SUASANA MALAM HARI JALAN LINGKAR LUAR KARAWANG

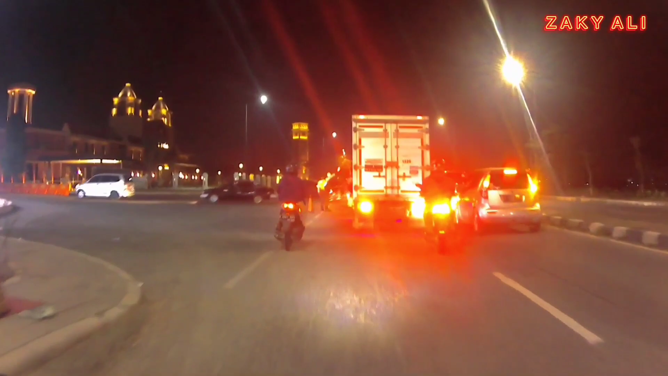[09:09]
yang masuk juga ini sumarekon emra karawang sudah ada yang ngatur
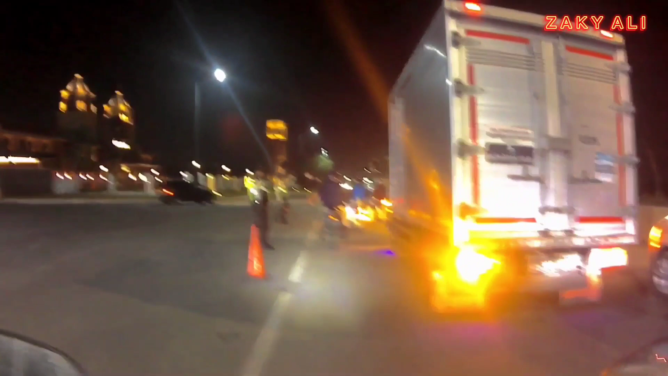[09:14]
mantap ini guys selamat malam pak security
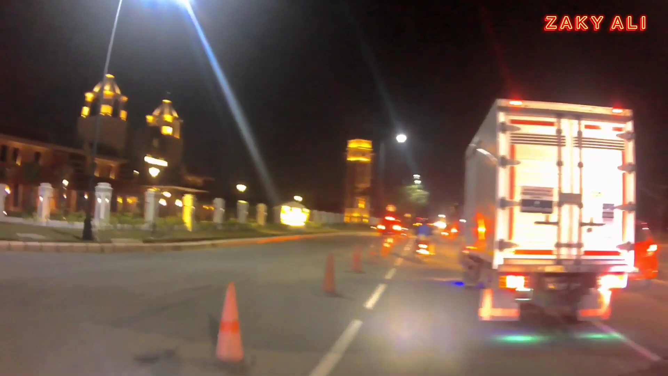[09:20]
gate milan villaggio wah mantap dilarang
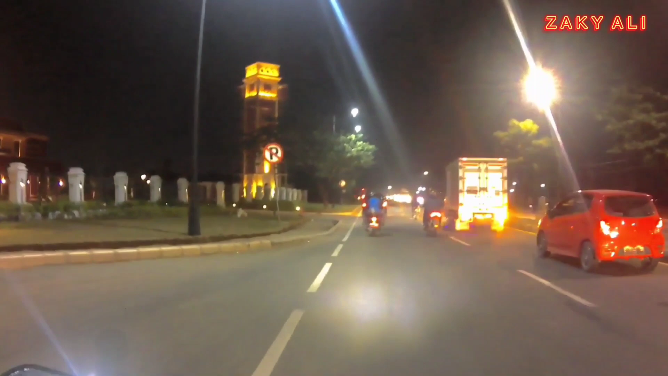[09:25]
parkir dilarang parkir atau dilarang berhenti guys coba jelaskan itu
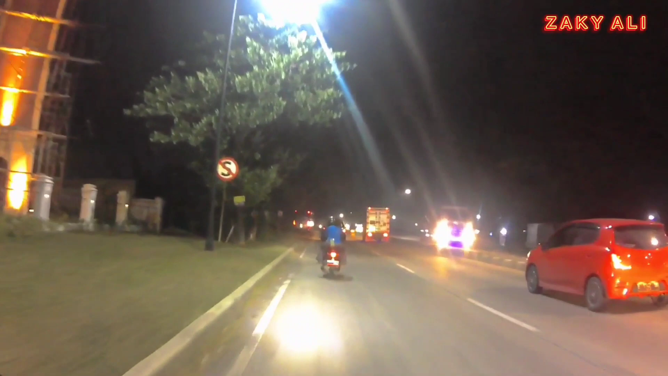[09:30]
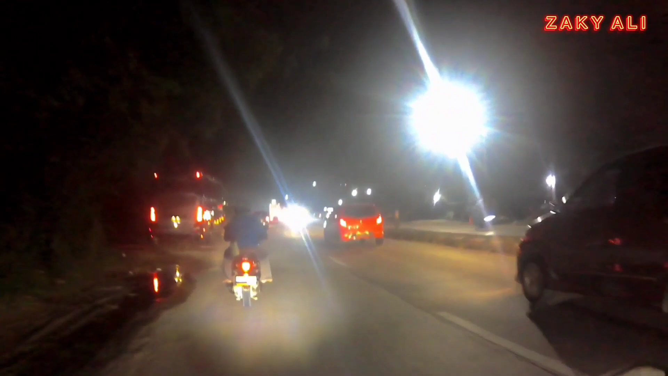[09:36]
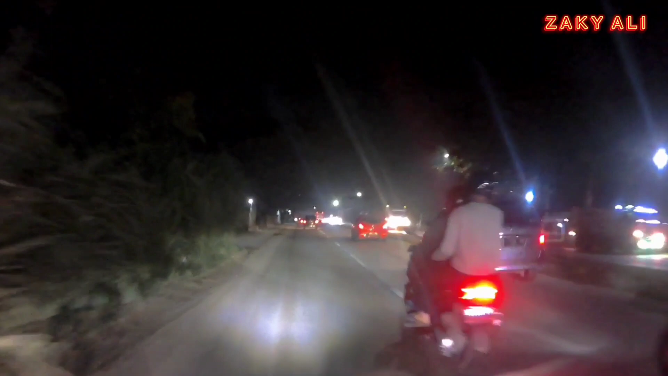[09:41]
wah disini moda kebut-kebutan ya ini mah jalur jalur buat ngetes motor ini
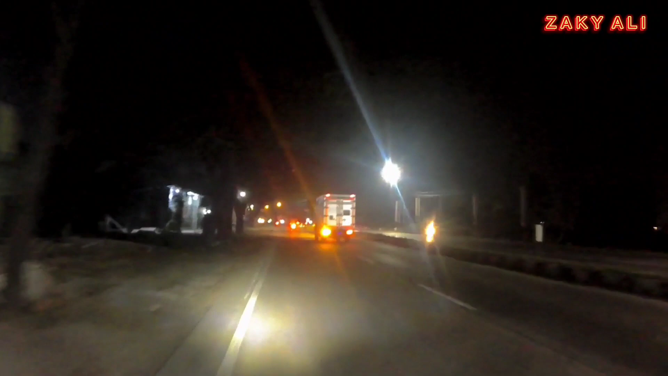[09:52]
buat test drive ini disini mantap gak ada polisi tidur gak ada lampu merah gak ada pokoknya penyebrangan juga jalan penyebrangan juga jarang ya guys soalnya ini tengahnya ini ada pembatas paling bundaran 123 ataupun bundaran kecil nah itu yang harus hati-hati kalau disitu takut ada yang nyebrang suka dadakan
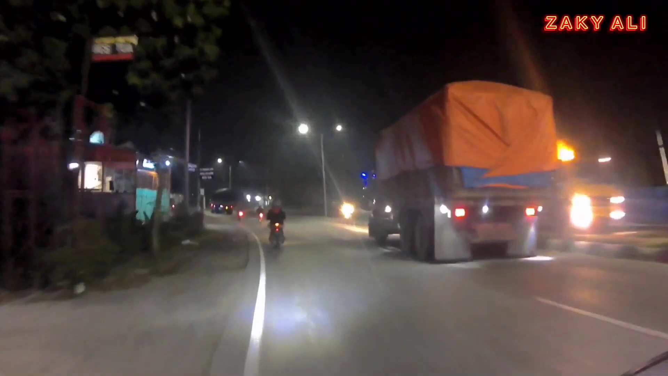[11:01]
oh jalur tergede juga ini dan sebentar lagi saya mau memasuki lampu merah kelari ataupun jalan baru ya bukan yang tol kalau yang tol masih ke arah timur lagi atau masih maju lagi jadi pertemuan dari karawang kota dan jalan baru pertemunya di depan nih lampu merah depan sini